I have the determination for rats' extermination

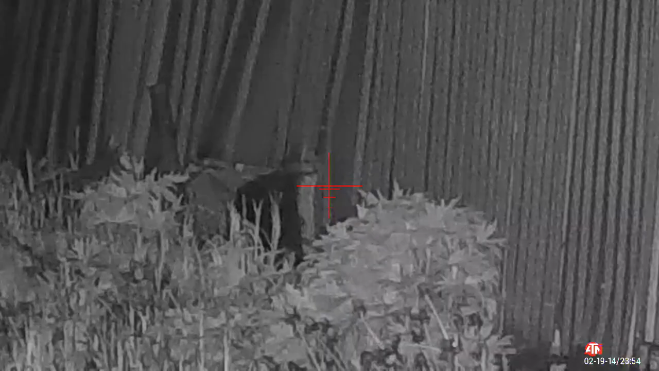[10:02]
I do believe we got him.
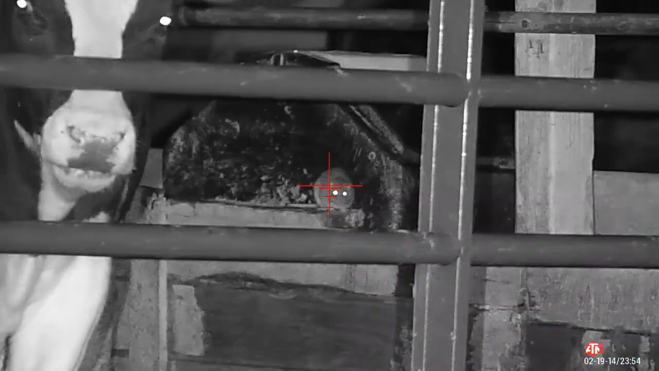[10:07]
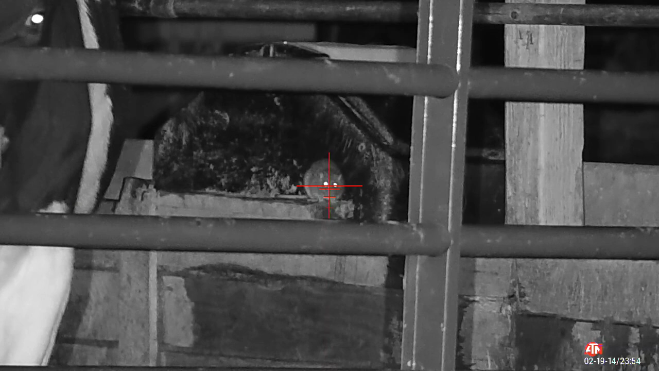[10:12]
This guy is just asking for it, but that's a plastic water container, and I can't shoot him there. I'll get him later.
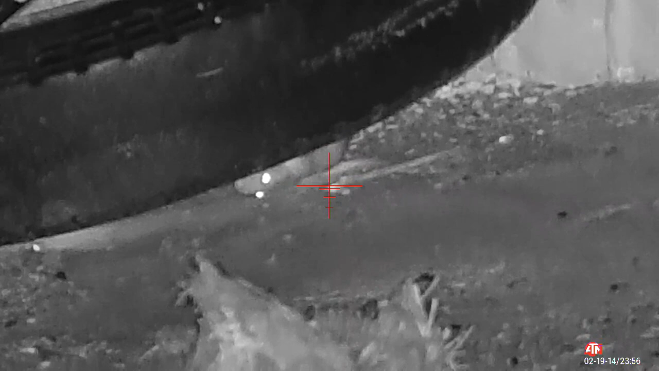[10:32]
I think we got another double.